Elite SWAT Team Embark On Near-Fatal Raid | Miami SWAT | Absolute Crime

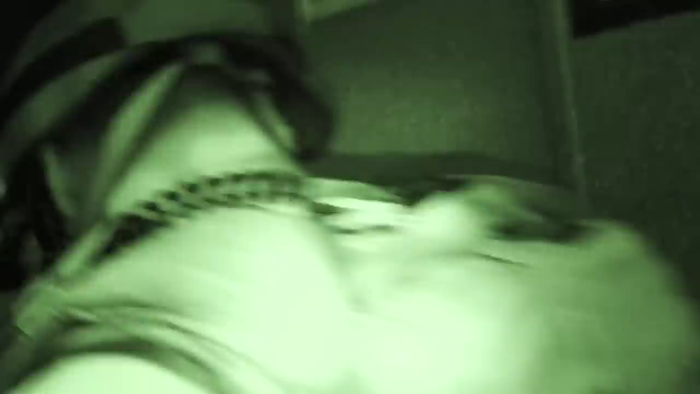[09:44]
Just 1 mile from the suspect's property, the officers disembark from the truck and jump onto their armored vehicle, known as the Bearcat.
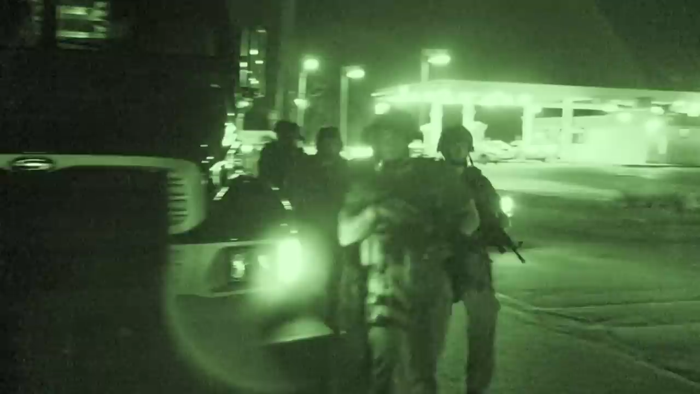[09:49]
Here we go.
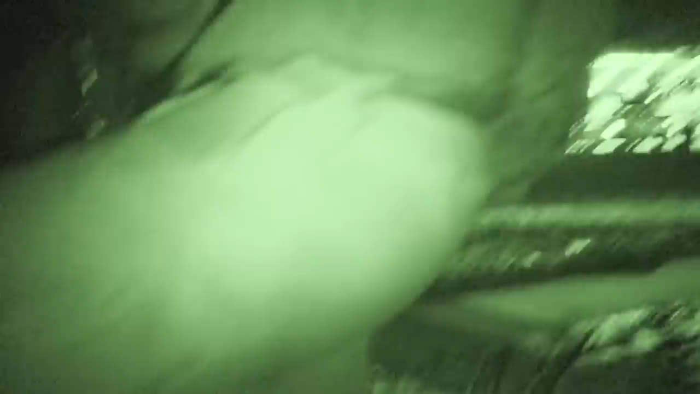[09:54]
hanging on to the outside struts,
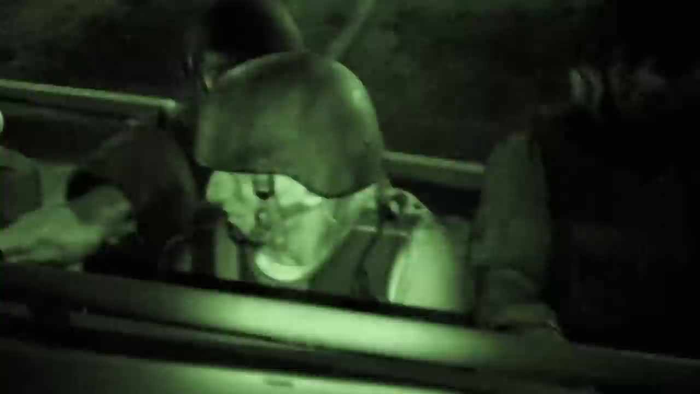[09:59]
the team is able to assault their target as quickly as possible.
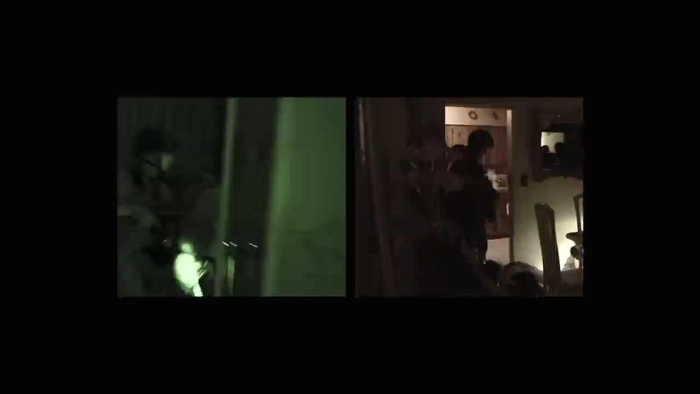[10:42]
SRT systematically searches each room, looking for the gunmen, detaining other suspects they find in the house.
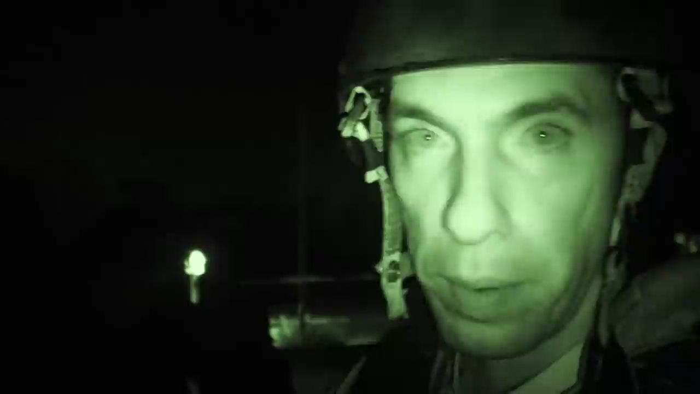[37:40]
Anyone in the house needs to exit immediately through the front door.
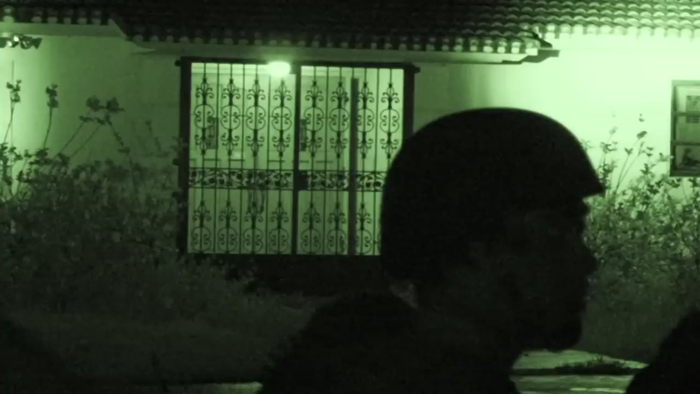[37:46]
The negotiators try for 40 minutes to get a response from inside the house, but there's not a sound.
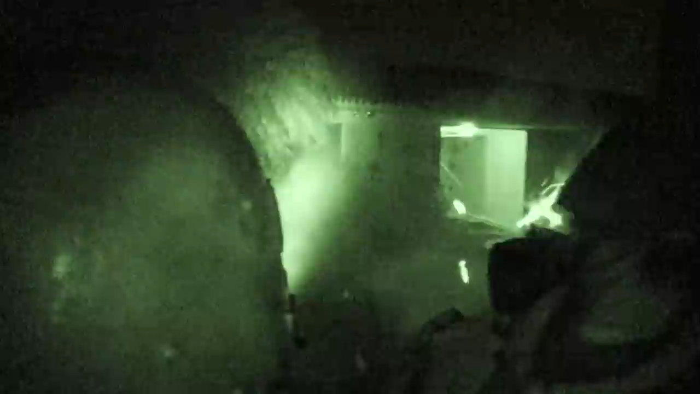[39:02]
Surprisingly, the chemical agent proves ineffective.
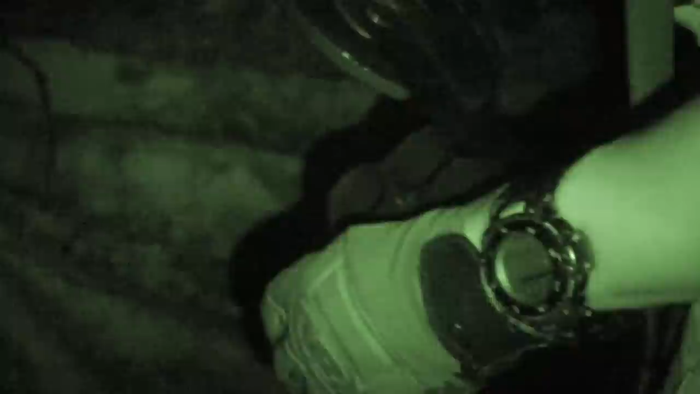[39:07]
To make the arrest, SRT have no choice but to enter the gunman's domain.
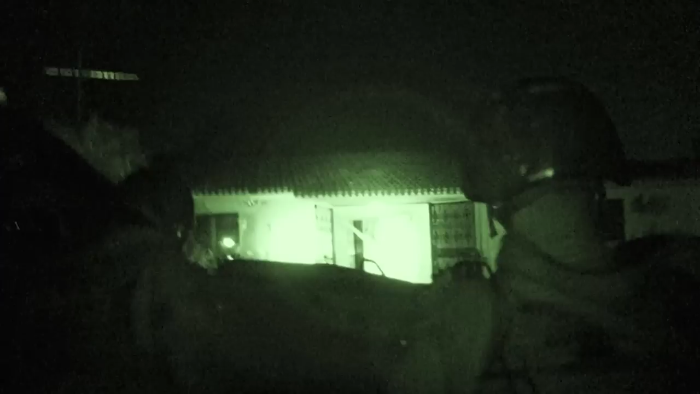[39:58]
All right, let's go. Gas, gas, gas. So the team have fired chemical agents inside to force him out into the open.
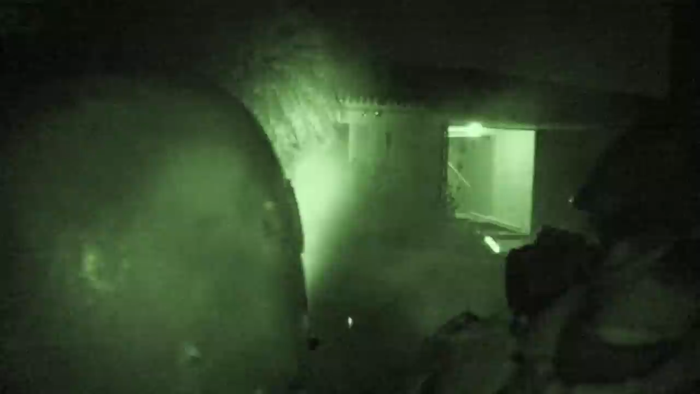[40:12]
This tactic has so far proved ineffective, so Sergeant Manny Malgor's unit decide to increase the dose. We're going to set up a burn box on the one side, the room, as soon as you come into the front door, the first room on the right.
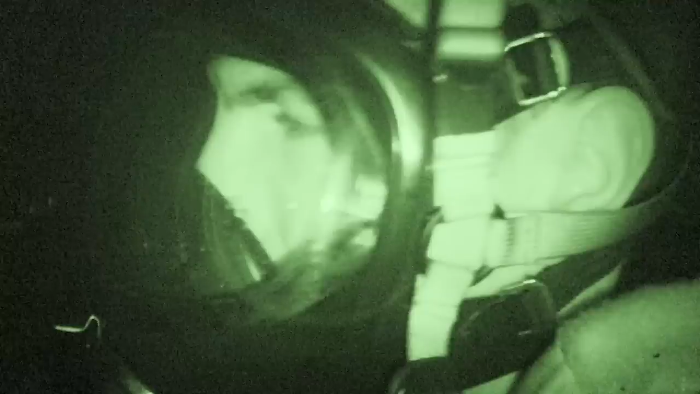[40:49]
The guy's tolerance, has he been exposed to it before? People tend to build a tolerance after a while. Mental state, on deranged people, it doesn't work as well. There's 100 million things.
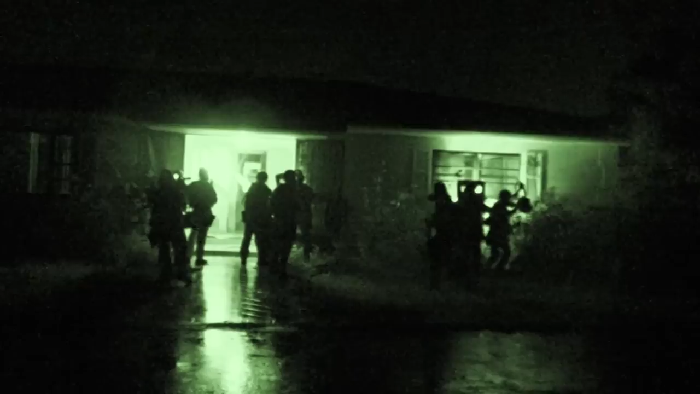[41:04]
Since SRT arrived 4 hours ago, there's been no movement inside the house. Manny then decides it's time to storm the gunman's home and find him. Now listen, the barricaded subject search, all right? There is no hurry. I don't want two or three separate teams searching three or four different locations in case we get into a shooting, all right? Let's do it.
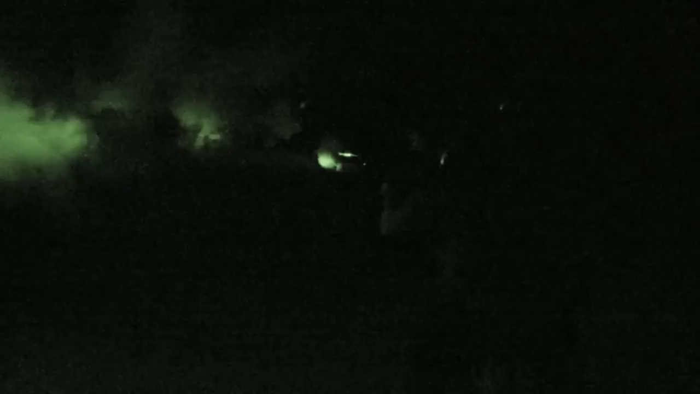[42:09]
Eight hours into the operation, and there's still no suspect.
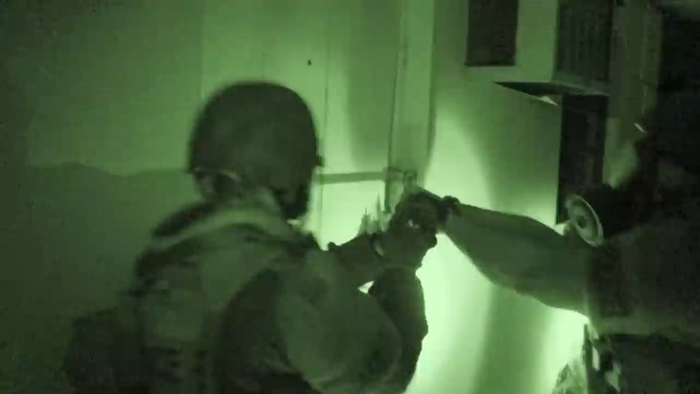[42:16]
But instead, SRT finds what the gunman was protecting.
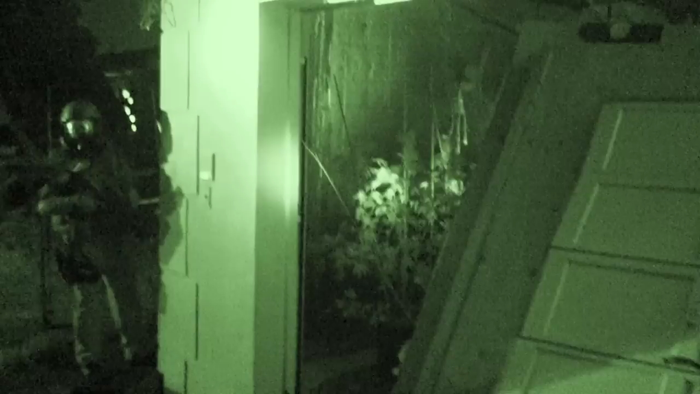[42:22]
A clandestine grow room full of marijuana.